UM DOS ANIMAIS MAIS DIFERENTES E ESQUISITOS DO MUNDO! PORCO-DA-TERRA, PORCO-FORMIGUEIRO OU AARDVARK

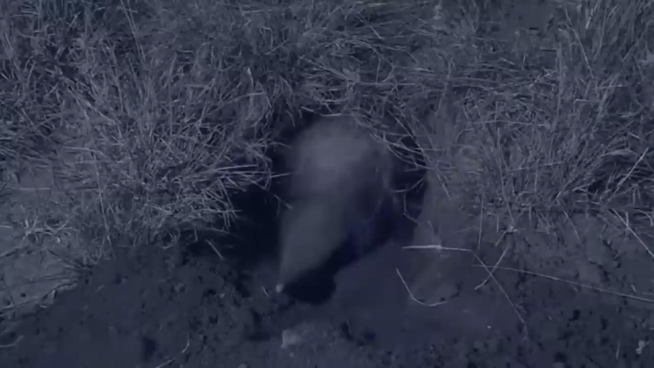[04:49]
Possui em geral várias entradas. E essas entradas estão posicionadas de uma maneira. Para que os porcos da terra consigam identificar pelo olfato e audição. Se algum animal roubou sua casa.